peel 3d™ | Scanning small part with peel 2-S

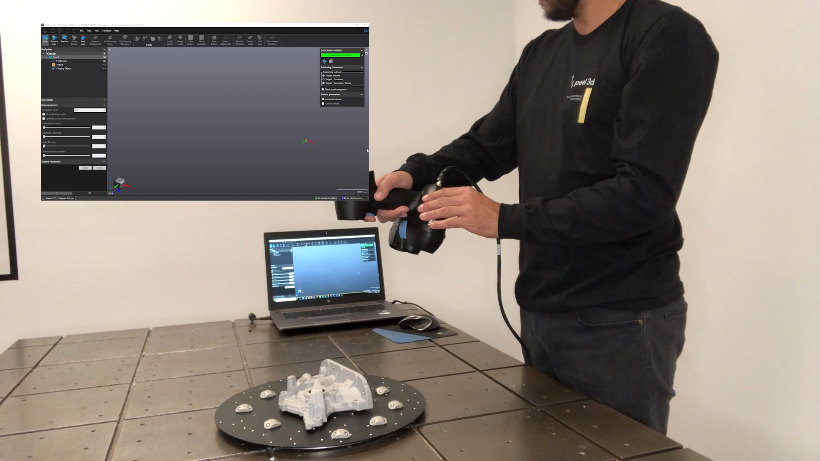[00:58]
So now we're going to scan a part on a turntable. It's a good idea to have a turntable for smaller parts.
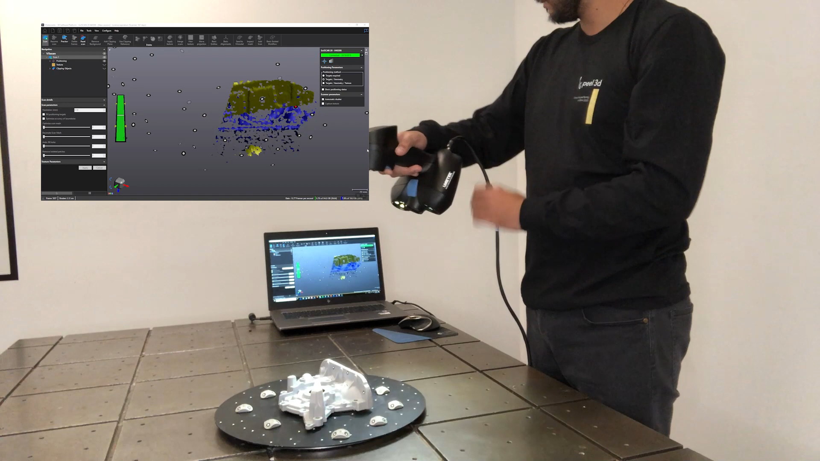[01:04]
Often there's not enough room on the object itself for very many targets. So you put the targets on the turntable or even on these little turtles.
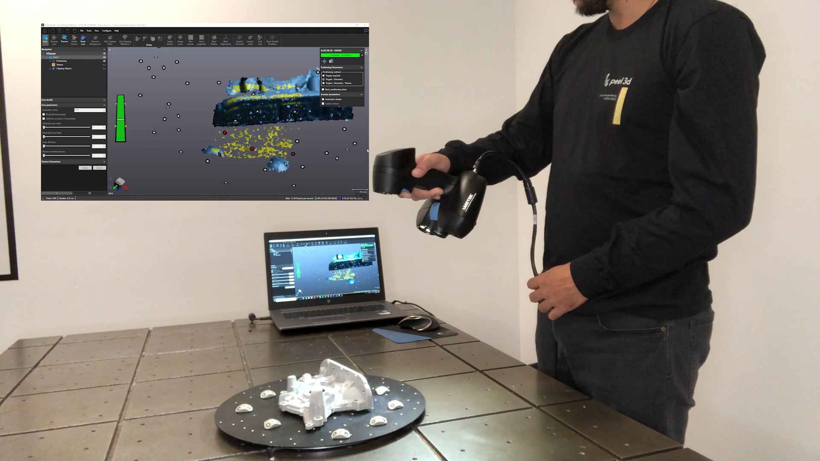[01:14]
And the great advantage of that is it saves consumption of targets.
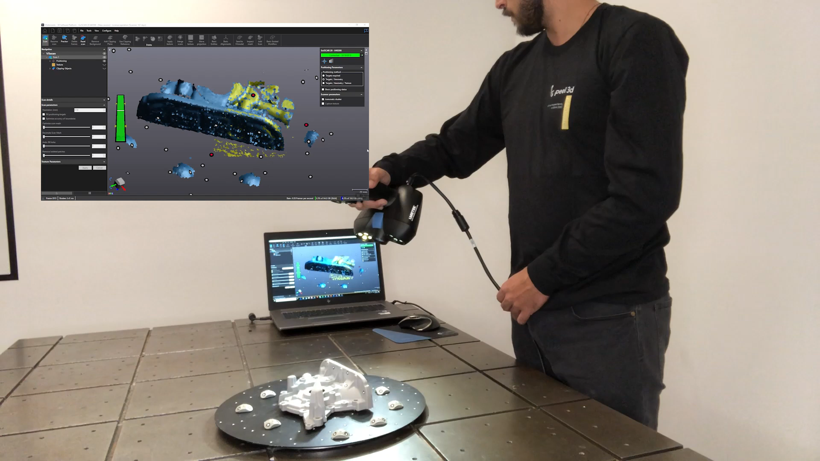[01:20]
The GoScan 20 uses three millimeter, much smaller targets than the peel one or the peel two.
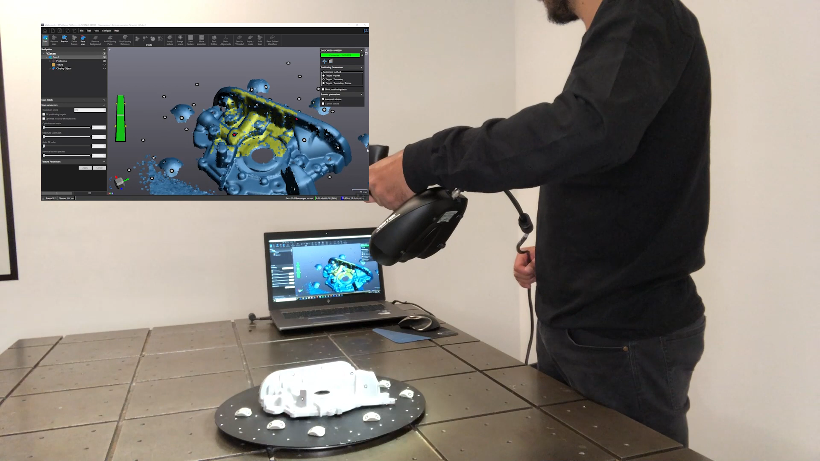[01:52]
Same technique. Watch the bar on the left hand side of the screen to make sure you're not too close or too far. He's right on.
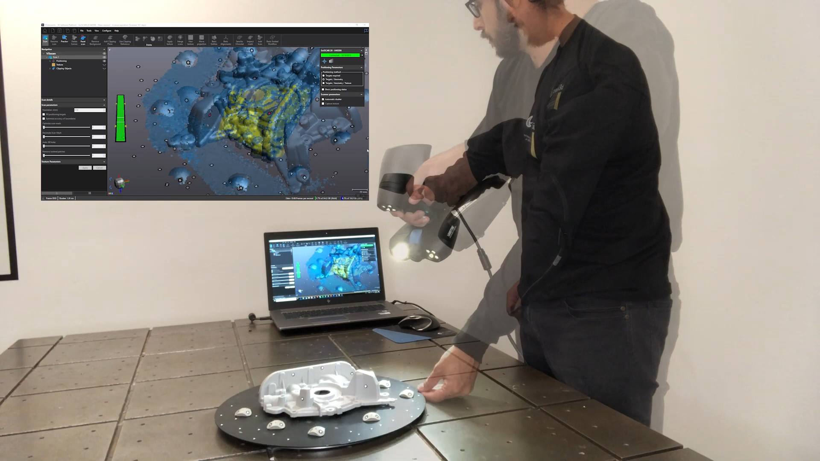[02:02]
And then orbit so that you can see into all the crevices and all the holes with both cameras,
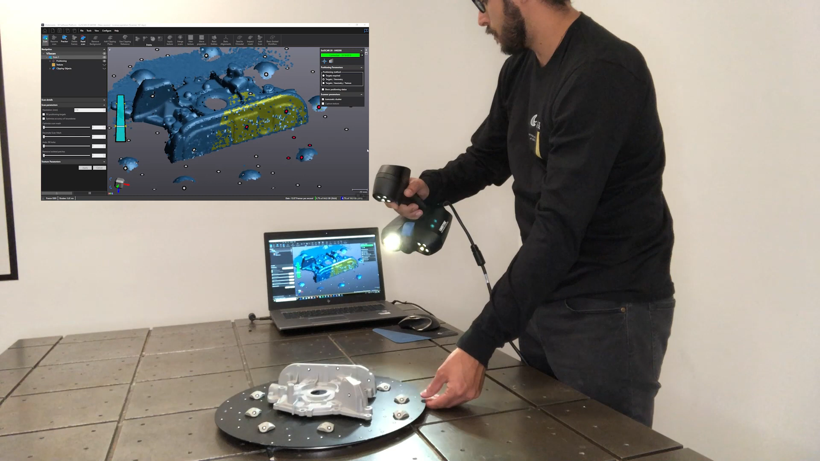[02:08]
line of sight from the scanner to the object.
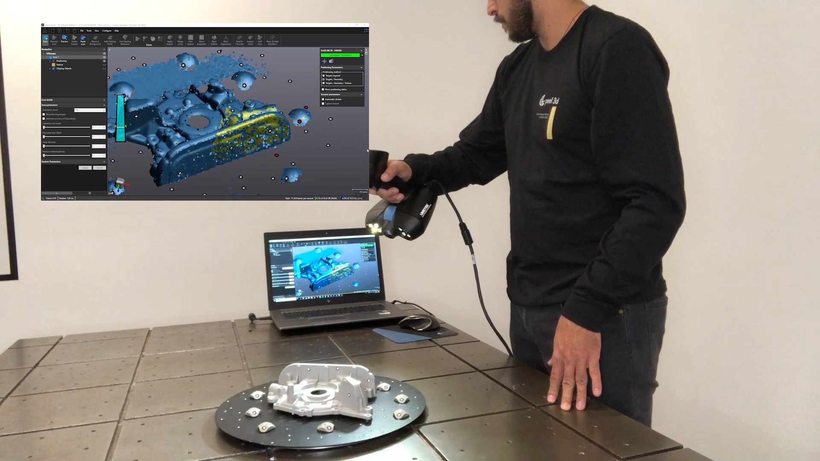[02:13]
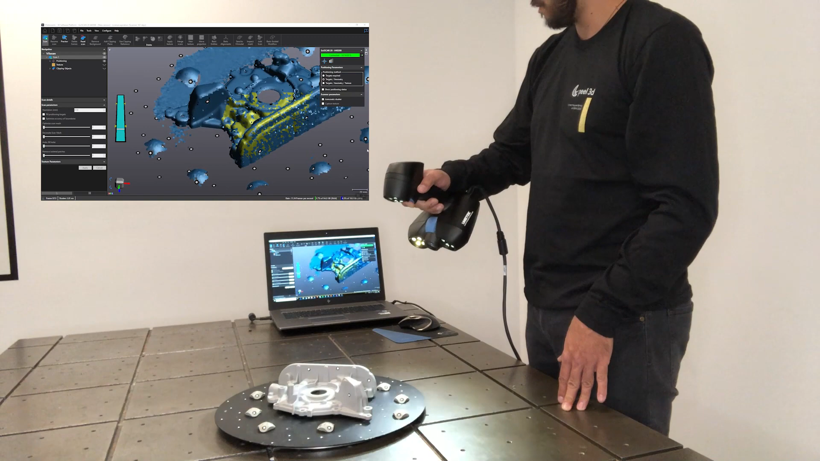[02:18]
So he's going to do a little bit of cleanup before he's even actually finished the scan.
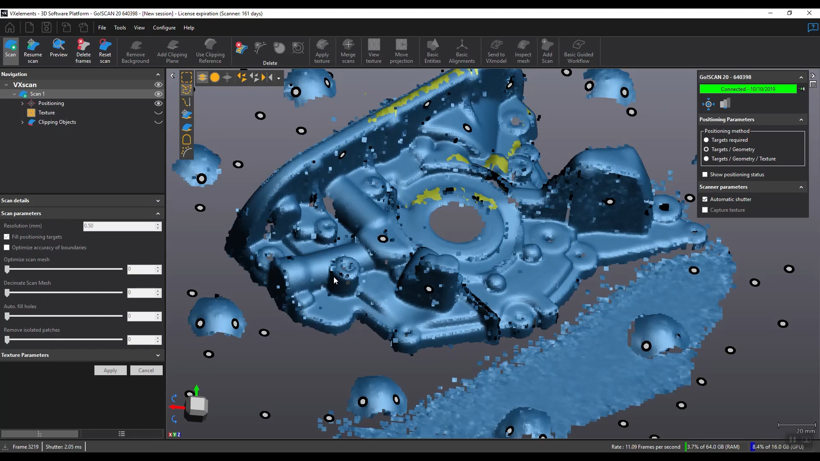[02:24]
He's just going to remove the artifacts and the objects around it.